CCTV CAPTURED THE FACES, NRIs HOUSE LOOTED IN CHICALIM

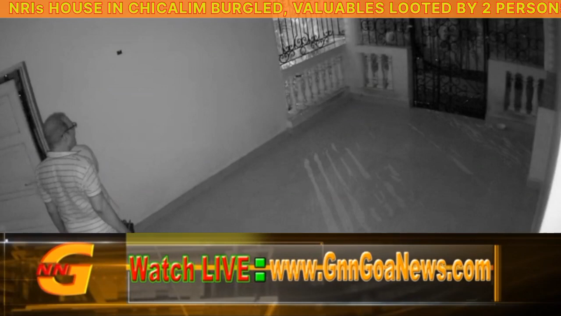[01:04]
सो आमी मागीर सारकी थरली चॅक केली तीन घरांक आनी एक ताजो सी सी टी वी फुटेजीस मेळ्ळो. ताजेर ते दोग जाण भितर एंट्री करतना दिसता.
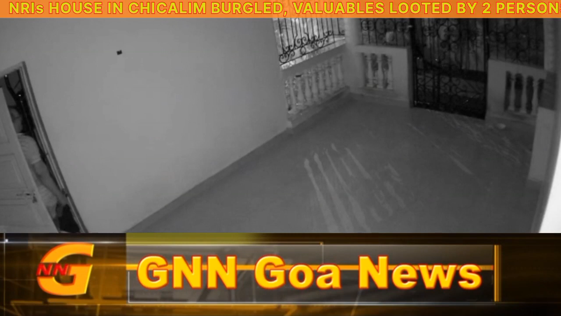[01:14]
दे आर टू पर्सन्स टू कल्प्रिट्स आर सीन एंटरींग द हावज. सो आमी ते फुटेजीस घेतल्यात आनी आमचे त्या आनी आमचो तपास चालू आसा आनी वेरी सून आय थिंक वी वील बी एबल टू नॅप देम.